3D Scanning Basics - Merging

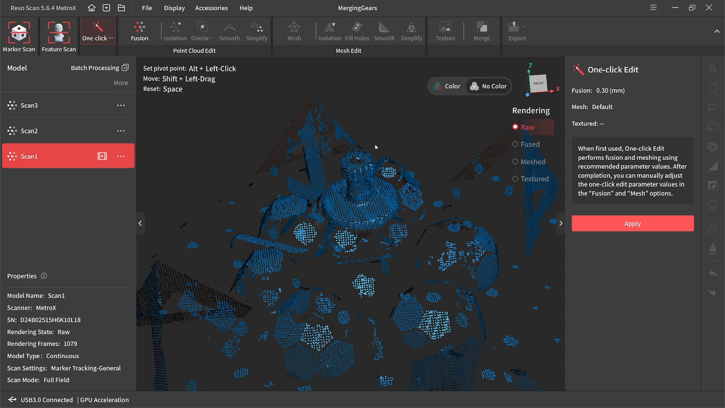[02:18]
Height is about 30 millimeters. So it's not really a big gear. It's got some pretty small teeth. So we're going to go ahead and just take this raw scan data, fuse, clean up, and try to mesh.
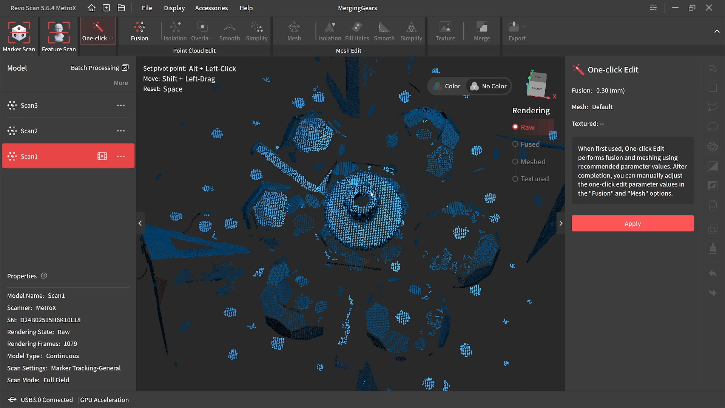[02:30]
I've got three scans. You can typically get by with two, but I like to do three. And I'll explain why after we got our fusions done.
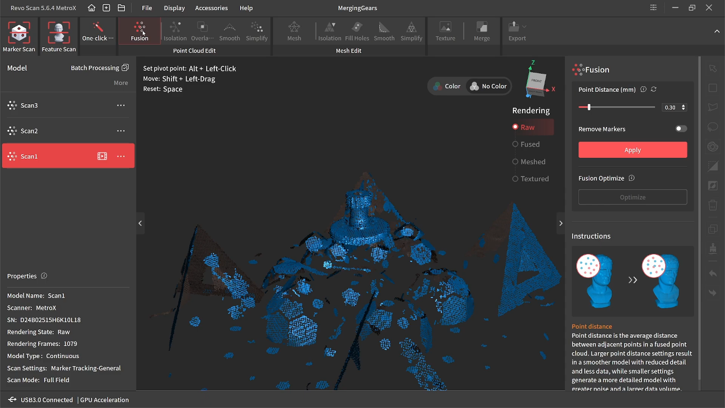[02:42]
So something I've said before is anytime you go to fuse, try to find the setting that works for all the models you're trying to merge. And make sure you try to fuse as close as possible to enough.
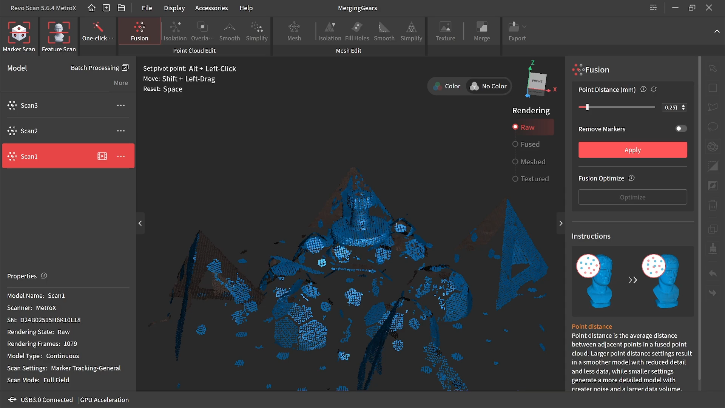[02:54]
So this one's happy with 25. This one got a lot going on in the background.
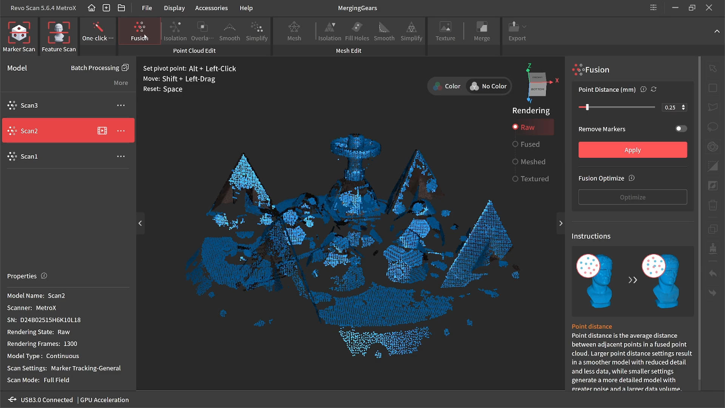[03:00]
It's probably going to recommend a bit higher. 28. And then this third one I did are going to be about the same. Yeah. Well, 0.3.
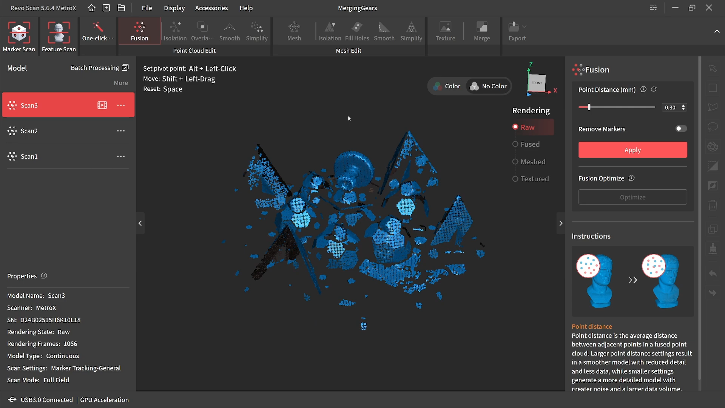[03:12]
Now, part of what's giving me that relatively high point distance is I've got a lot of background noise.
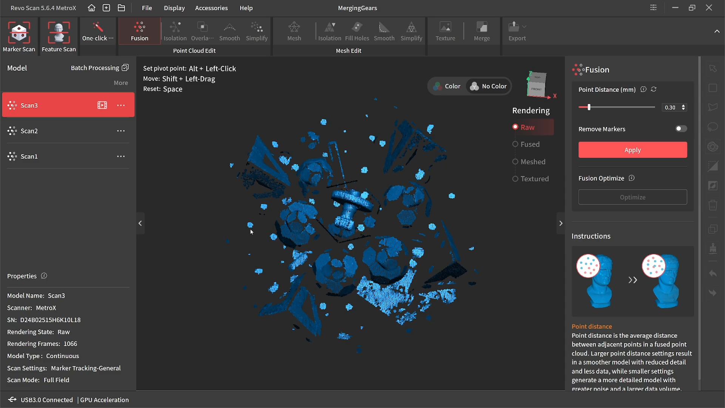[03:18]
I picked up a lot of stuff that didn't scan well. So I'm going to go ahead and probably,
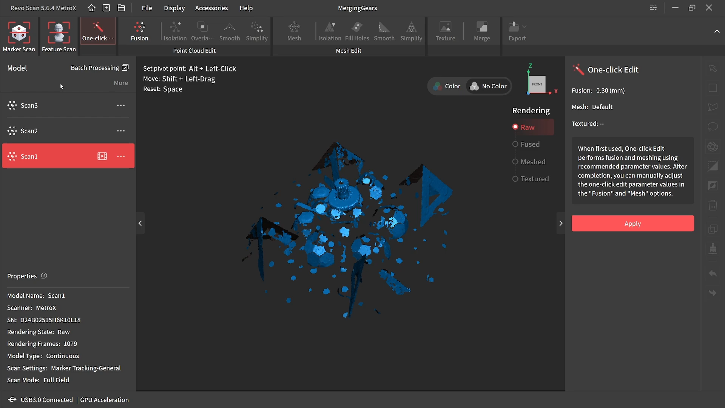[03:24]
since this one is so good at 0.2, I'm going to try 0.25.
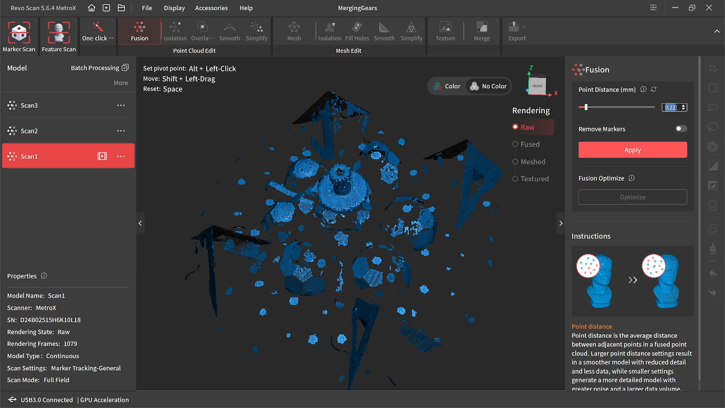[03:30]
I'm going to try all these at 0.2. I am going to do a marker remove.
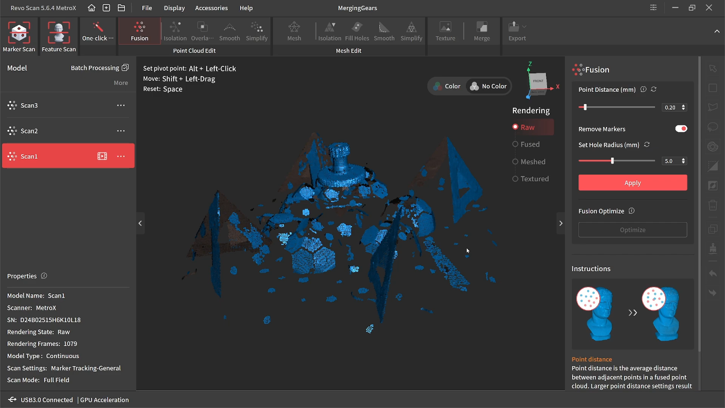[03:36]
And afterwards, I'm probably going to do a fusion optimize just because this is a very, very, very geometric part.
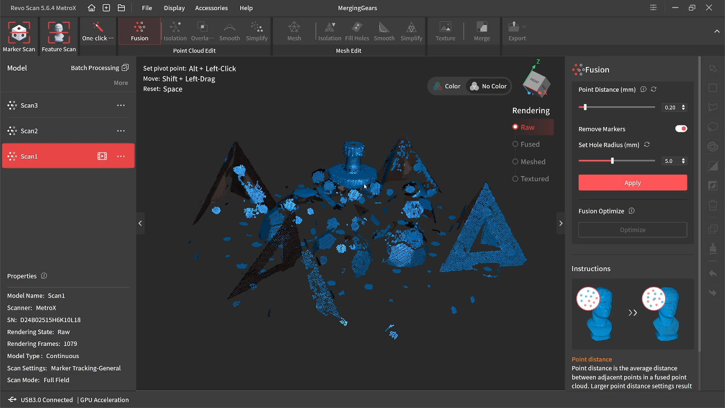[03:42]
I'll probably benefit from that. So let's go and do a quick fusion. Well, that's running. Let's see. Oh, I can't fuse two at once. I should have done multiple, but we don't have to do batch processing.
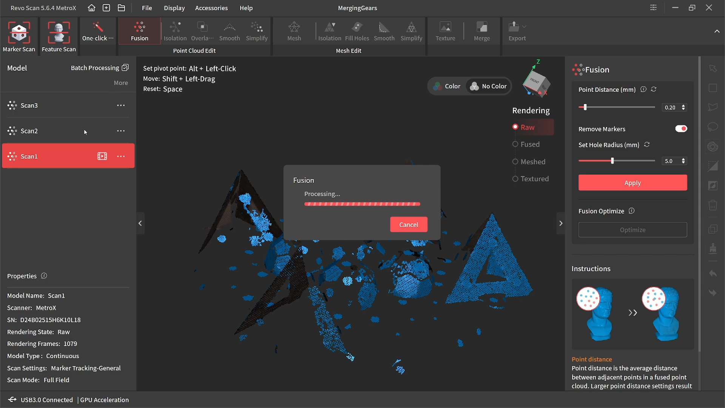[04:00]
Yeah, that came out pretty good at 0.2. Let's do a fusion optimize. Yeah, that got, well, let's see.
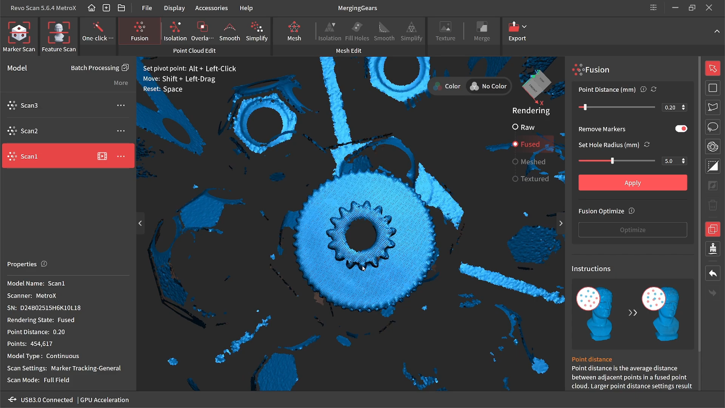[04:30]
I'm not sure how I feel about that one compared to the first.
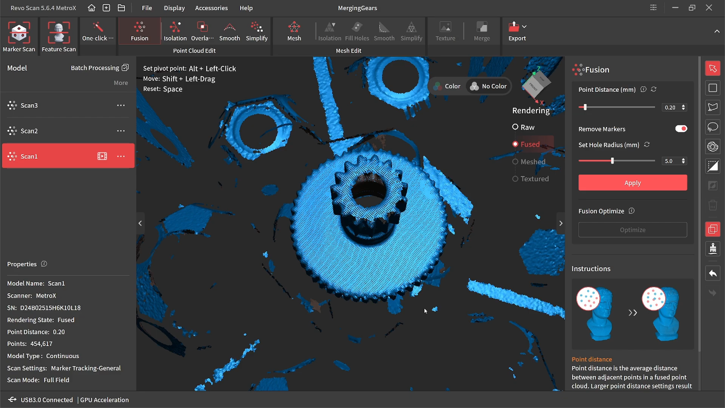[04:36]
It did help on the teeth of the gear. So I think I'll keep that.
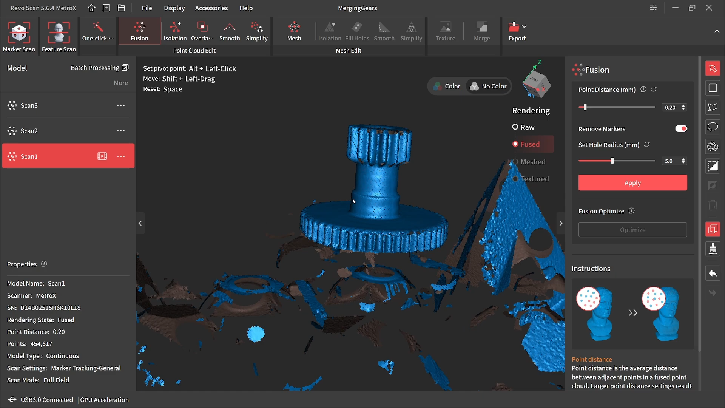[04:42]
Probably should have fused a little bit higher than that, but hey. All right, and let's go ahead and fuse this one using the same settings.
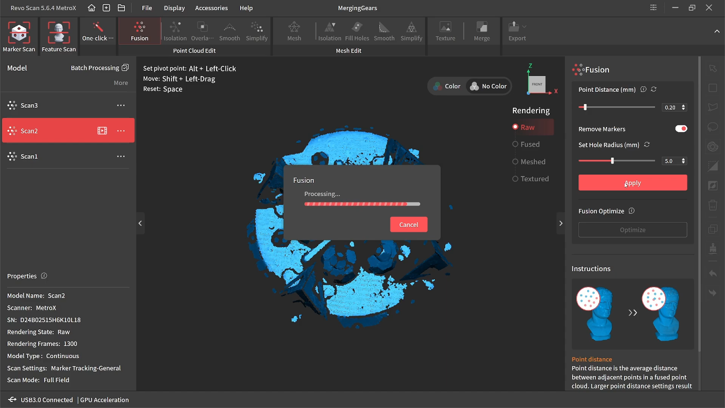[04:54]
Not too shabby.
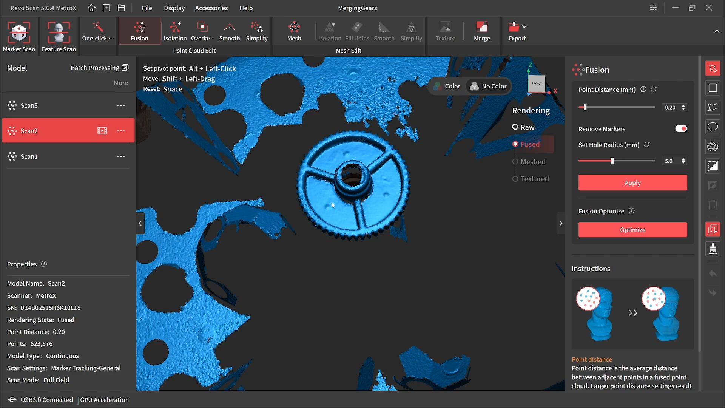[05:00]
I didn't do the best job getting this top part, but that's all right.
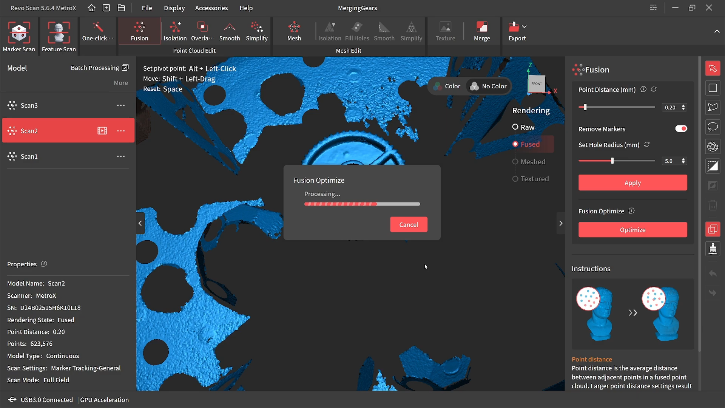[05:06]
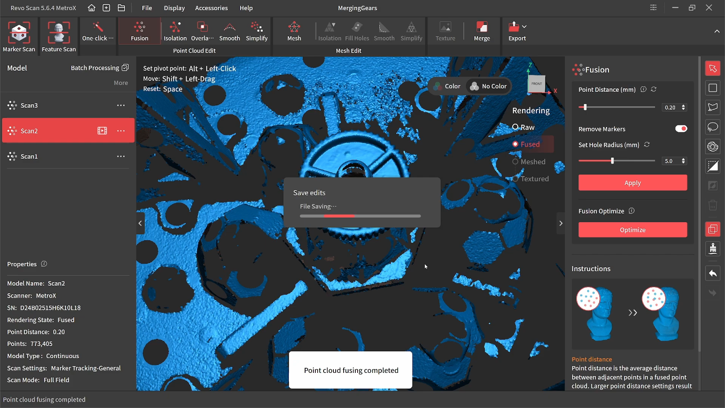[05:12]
All right, that got a lot of that geometric detail back for me. Let's do the same for the final scan.
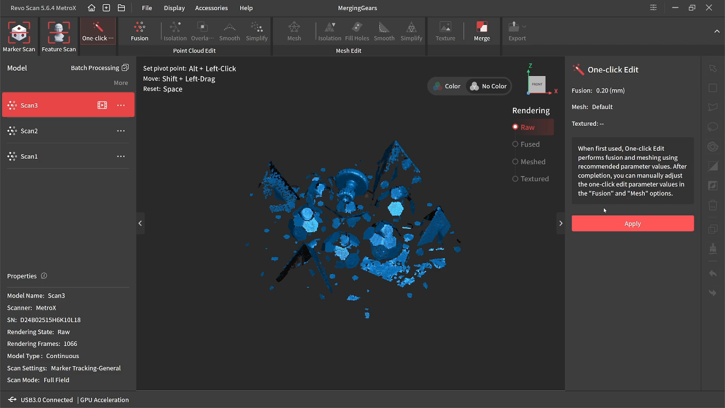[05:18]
This one might be a little boogery because it did want to do 0.3. I'm hoping I'm right. That doesn't need to be that fine or that coarse.
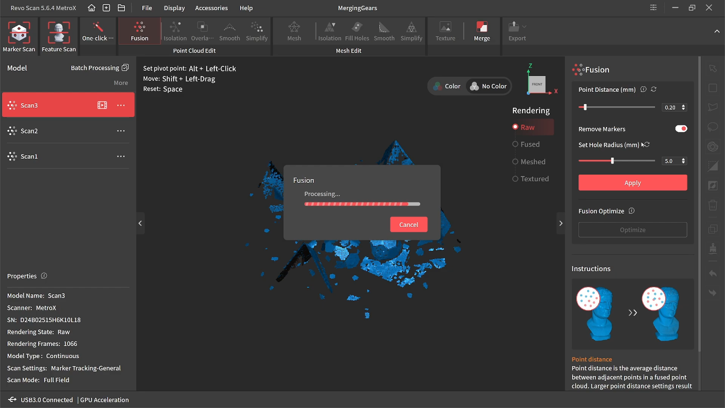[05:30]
I mean, none of the features are that fine, but actually, yeah, I think we'll be good on that. Let's go do an optimize.
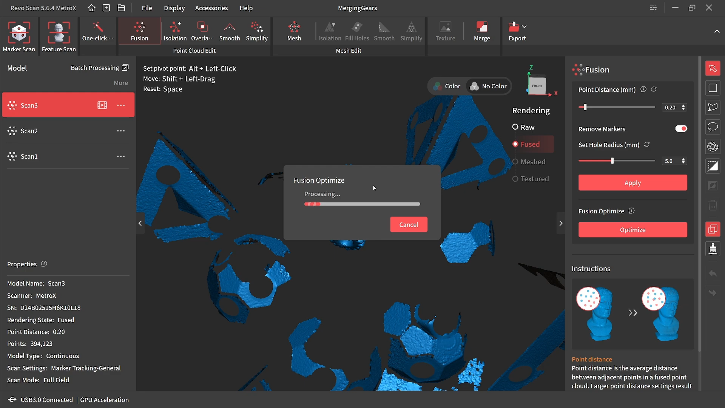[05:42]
Let's do an optimize.
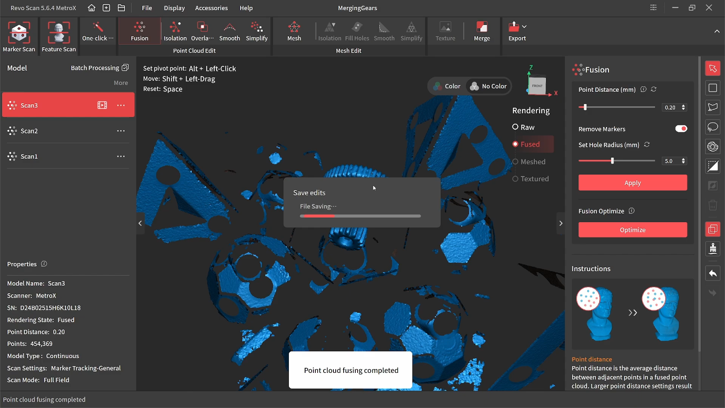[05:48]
All right. Yeah, that one, I didn't do the best job capturing up here.
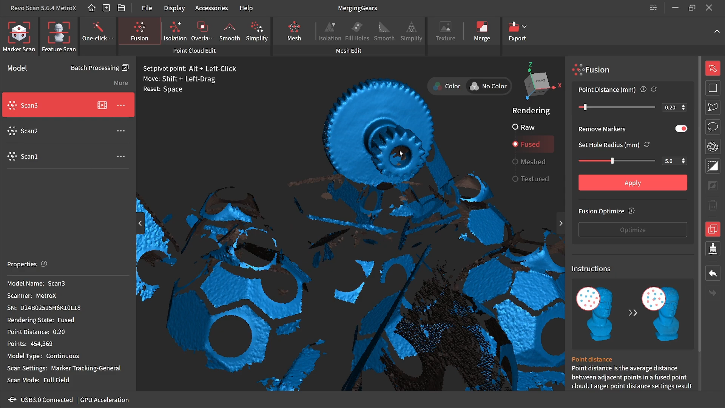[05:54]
I got a little bit of a gunk in the gear. So actually, I might have gunk on the actual gear, so I didn't clean it before I scanned it, but I probably should have done that.
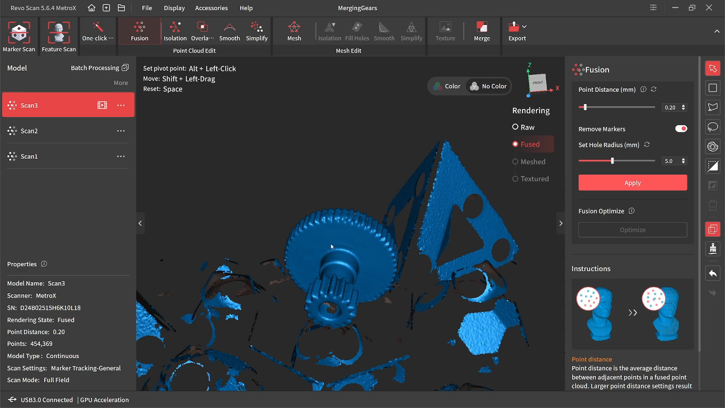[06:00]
Came out of a robot vacuum, which you can probably imagine how dirty that was.
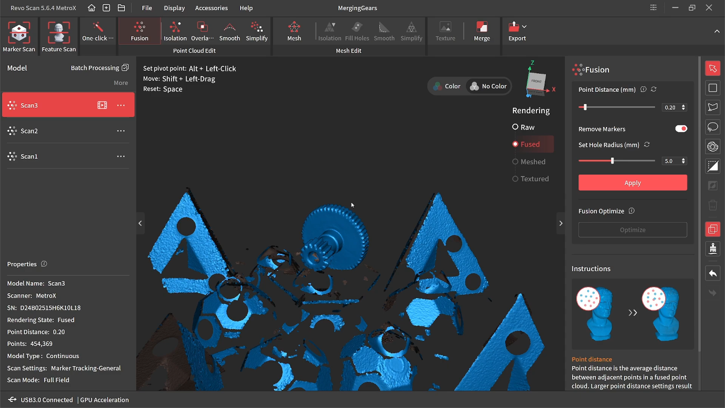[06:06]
Let's go ahead and clean up our scan data. We'll switch this to orthogonal.
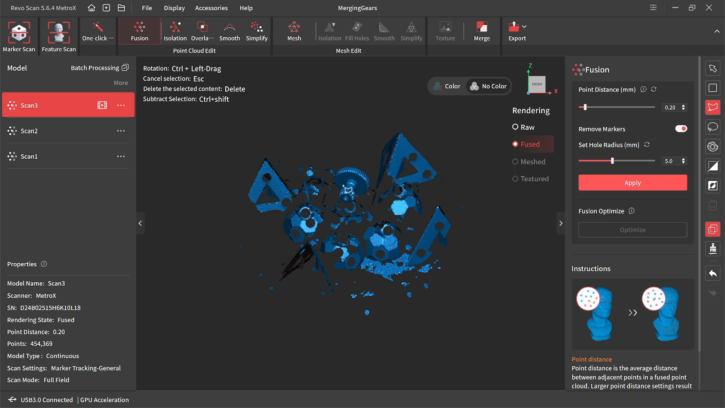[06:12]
Always do that when I'm cleaning scan data, just so I can get good planar views on all of my parts.
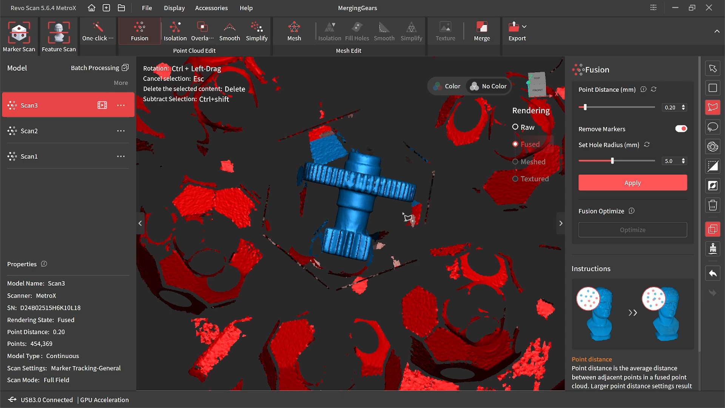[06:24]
Invert selection and delete.
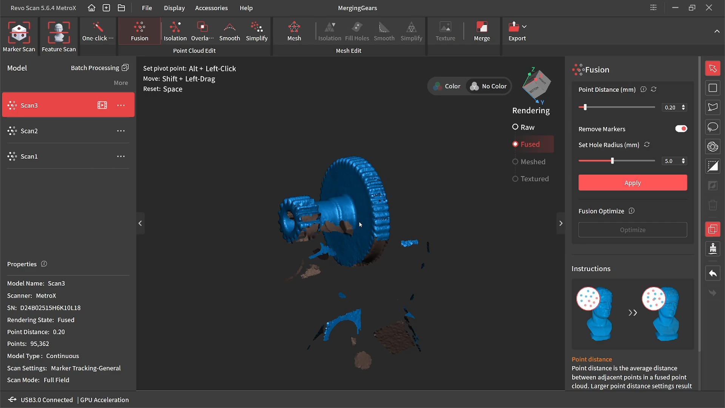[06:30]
Now, something you can do when you have a part that's not pivoting quite where you want it to, you can alt-click and change your pivot point.
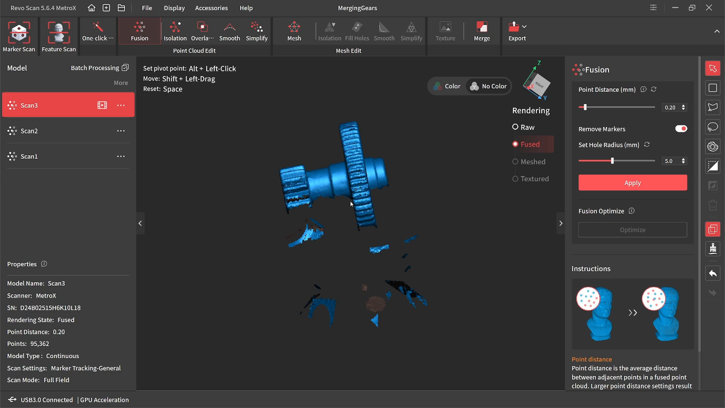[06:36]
Now, because of the angle this one was scanned at, which was kind of resting at an angle like that,
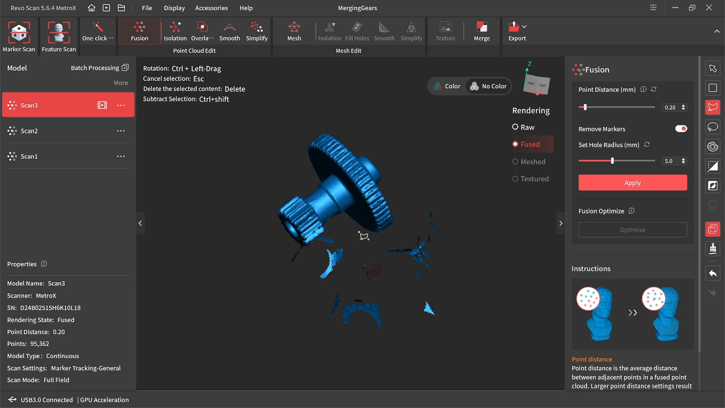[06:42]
I didn't get a lot of the bottom details on this, so I'm actually going to be cutting those out manually. Because they're not going to be strictly needed for what I have in mind for this particular part of the scan.